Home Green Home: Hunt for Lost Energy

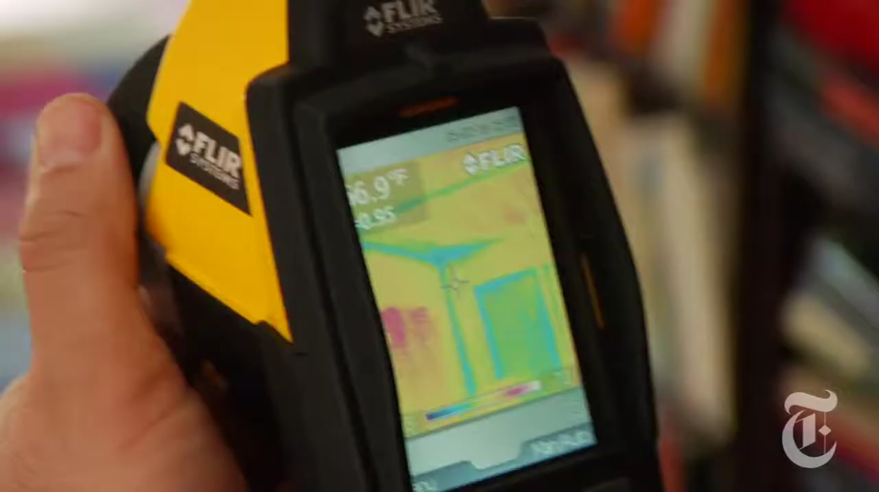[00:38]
which shows hot and cold spots invisible to the naked eye.
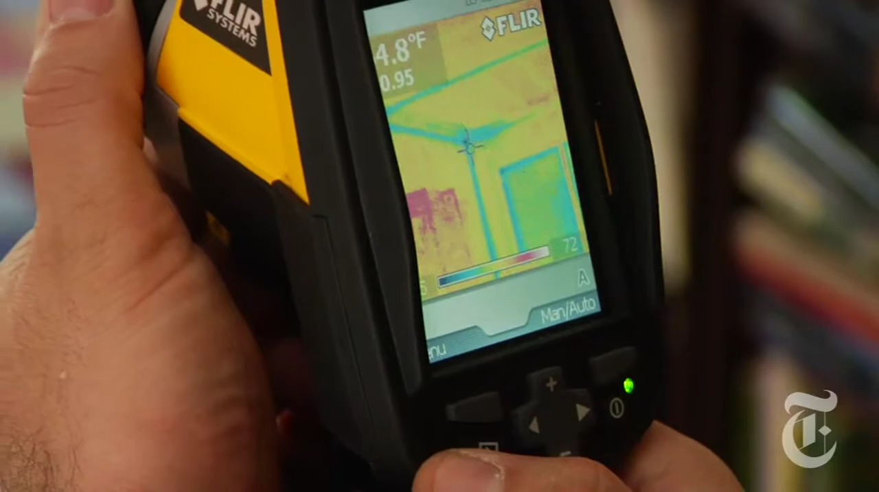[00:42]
Question of the insulation of the walls in this house.
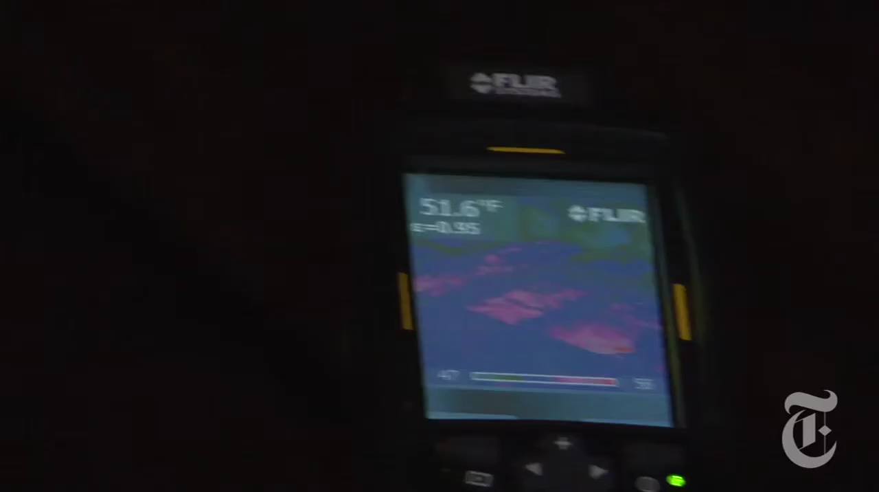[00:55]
On screen: spot 51.6°F
You can actually see the insulation. All the red that's coming is your heat going through the insulation.
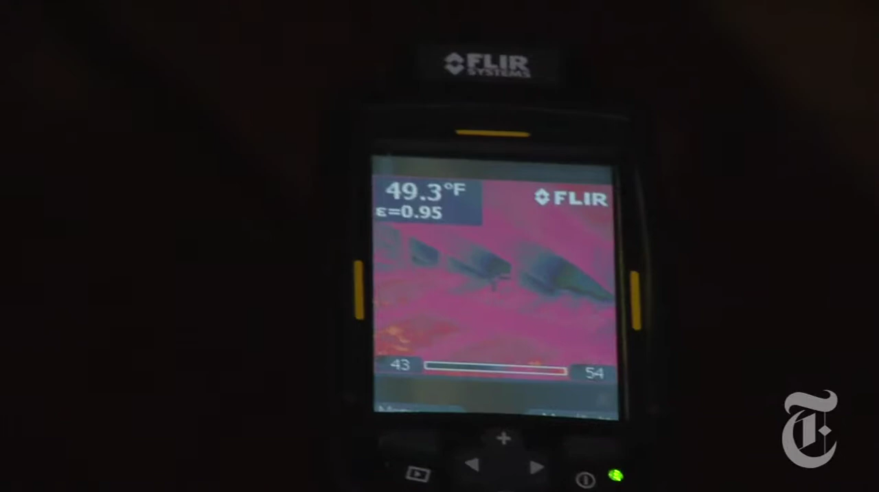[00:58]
On screen: spot 49.3°F
Wow. And the blue is the cold that's coming through the ridge vent.